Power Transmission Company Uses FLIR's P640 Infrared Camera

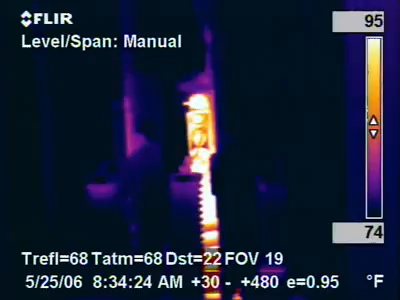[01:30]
On screen: scale top 95°F, scale bottom 74°F
could tell exactly what was the cause of the heating. We do have a critical opportunity here.
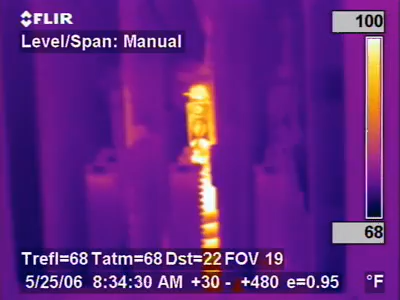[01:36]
On screen: scale top 100°F, scale bottom 68°F
My main concern is this Terminator that's showing extreme heat.
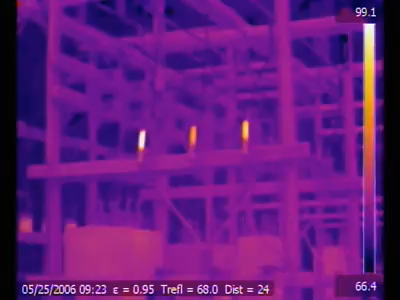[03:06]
I didn't have to look for them, they just appeared in the camera.